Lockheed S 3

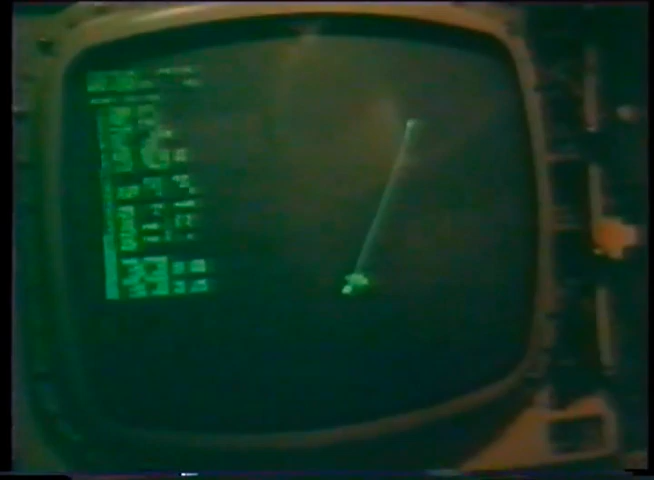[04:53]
The S-3's communication systems permit constant communication in clear or secured modes. Roger, 703, stand by for swap. Be advised, point of 23 is sour.
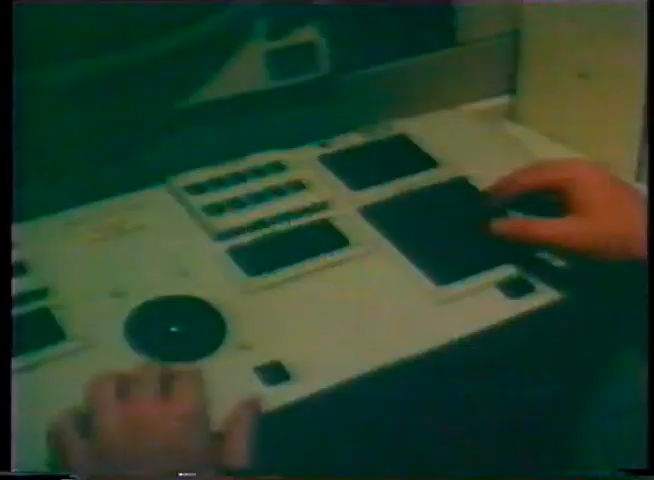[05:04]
In the data link mode, tactical intelligence such as buoy status, positions,
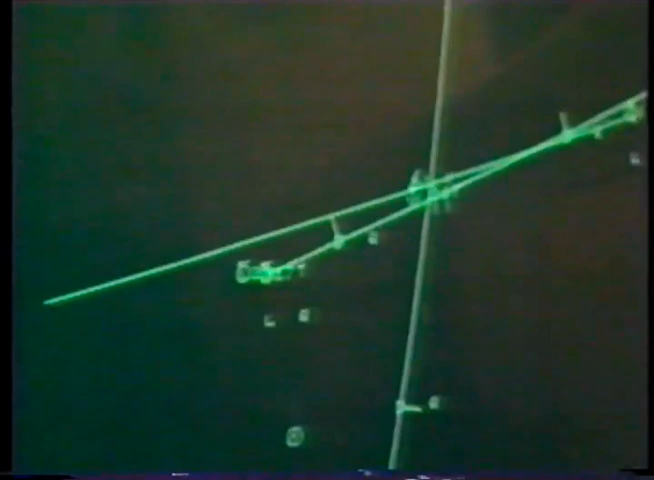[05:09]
contact locations, and time can be rapidly transmitted directly to the carrier as well as to the relieving aircraft.
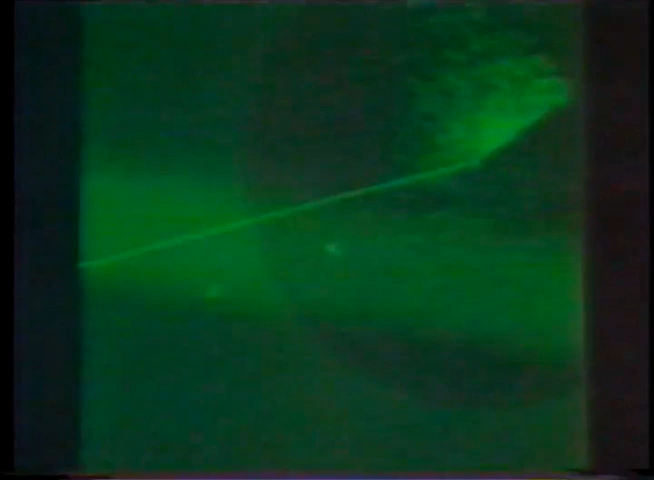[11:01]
FLIR, the S-3 Viking's forward-looking infrared sensor, can provide day or night visual observation of surface targets. Using radar to pinpoint the location of the contact, the co-pilot then hands it off to the radar.
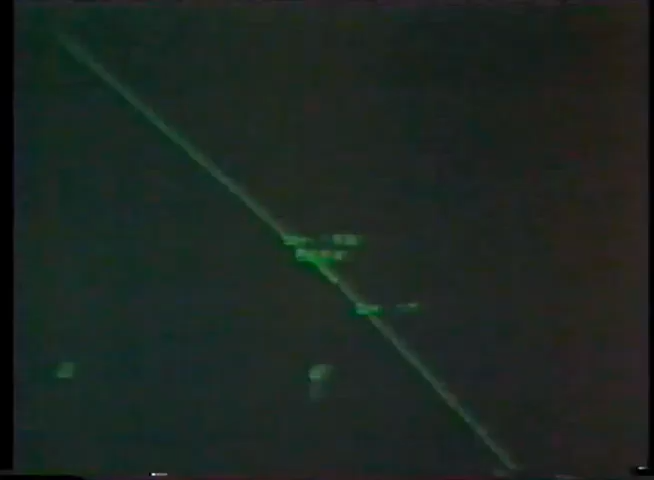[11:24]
But a new ESM cut is now received by Scout 705. Looks like we got something, bearing 037. It looks like our hostile. This doesn't conform to any of our other radar contacts.